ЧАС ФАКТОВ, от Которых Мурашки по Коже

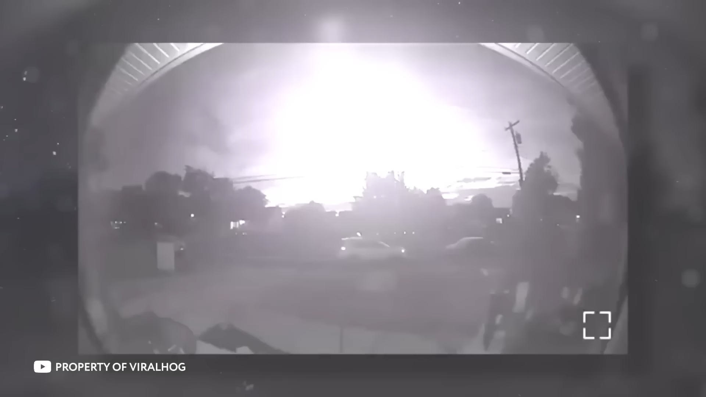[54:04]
И совсем другое – наткнуться на него прямо на пороге своего дома.
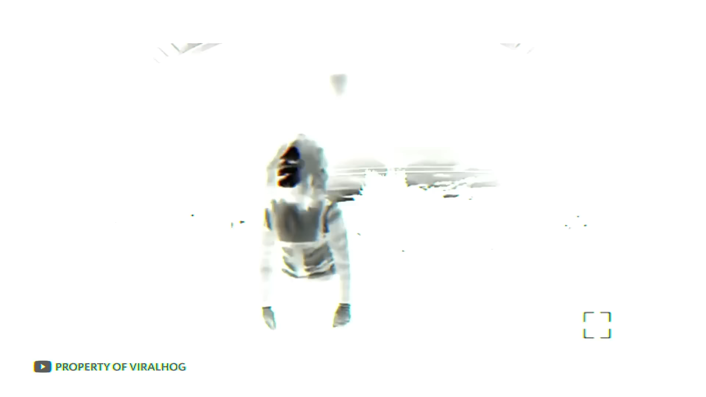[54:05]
Камера в дверном звонке засняла реально жуткие кадры.
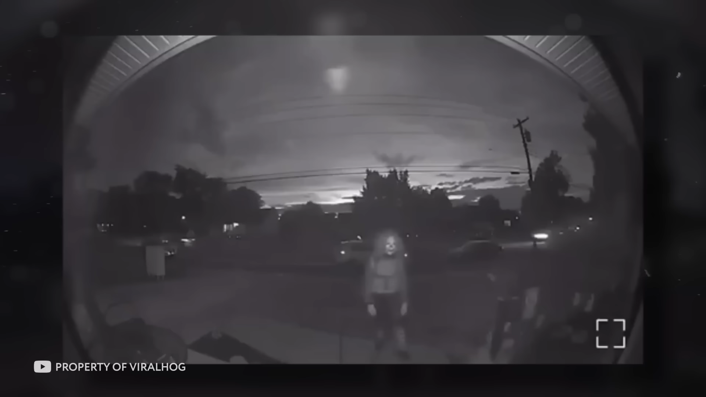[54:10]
Ночью на крыльцо поднялся клоун.
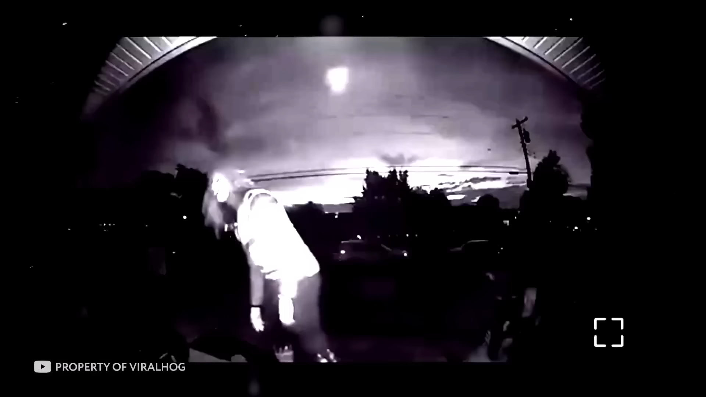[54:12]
Странный человек немного поглазил на дверь и окна, а затем рванул с места и сбежал.
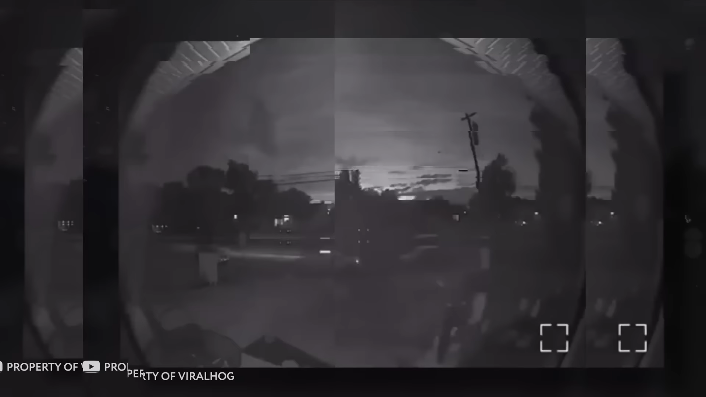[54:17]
Сложно даже представить, насколько неприятно и страшно было пересматривать эти кадры домовладельцам.
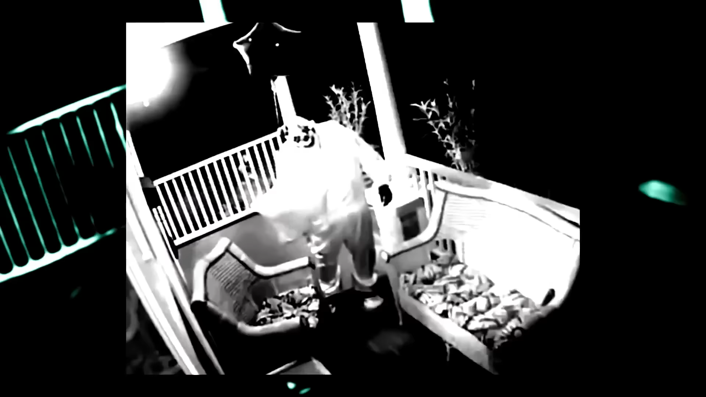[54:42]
И еще несколько кадров с жуткими клоунами. Этот поднялся на крыльцо и уставился в камеру.
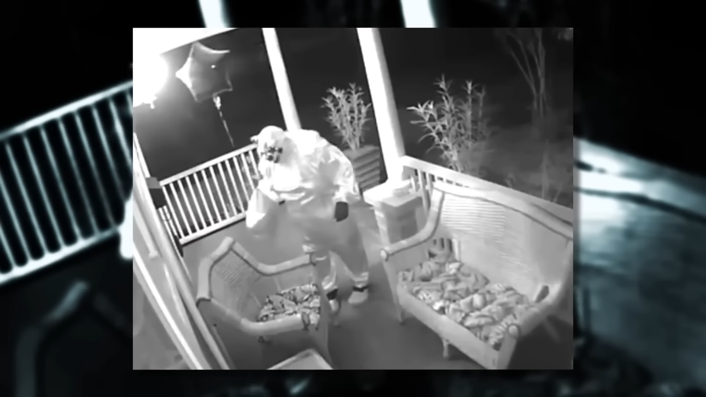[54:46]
Я бы точно не брал шарик у такого клоуна.
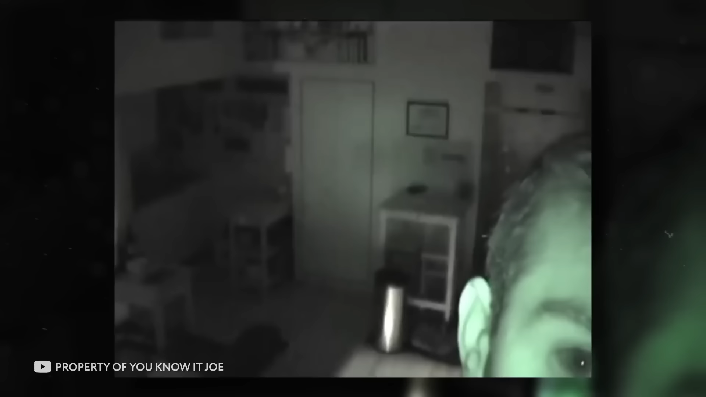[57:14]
И что происходит, что-то странное. Чуйка не подвела его. Глубокой ночью камера засняла девушку, которая спустилась откуда-то с потолка.
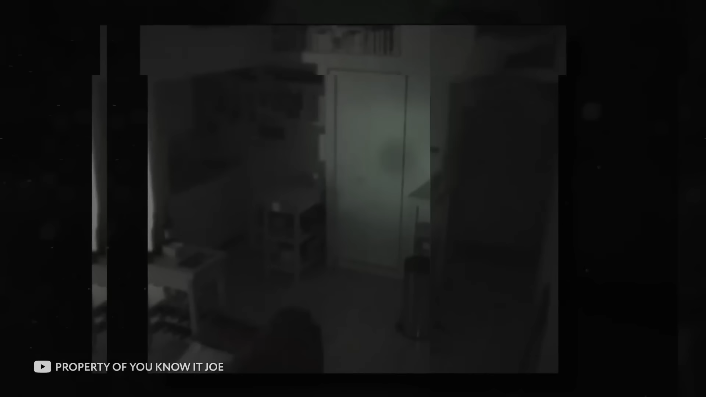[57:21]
Она очень осторожно и тихо пробралась в кухню. Поела и утолила жажду. В один момент она даже чуть не спалилась. Джо зашел на кухню, ей пришлось срочно спрятаться. Как только девушка закончила свои дела, она забралась обратно наверх. Это что-то в стиле фильма «Паразиты». Невероятно, что такое бывает. И что в доме могут жить чужие люди, о которых даже не подозреваешь.
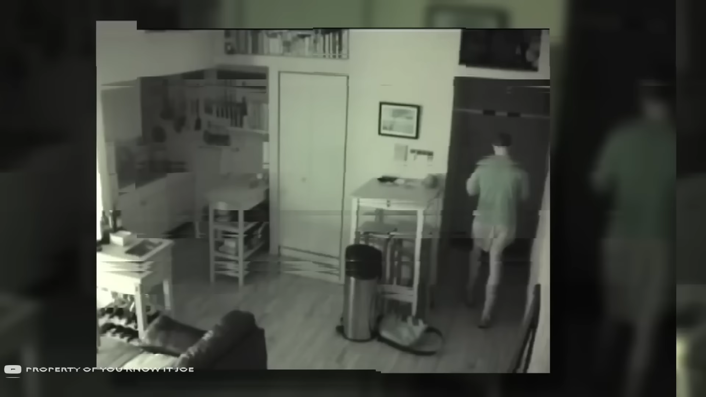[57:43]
История закончилась хорошо. Джо отсмотрел видео, позвонил в полицию.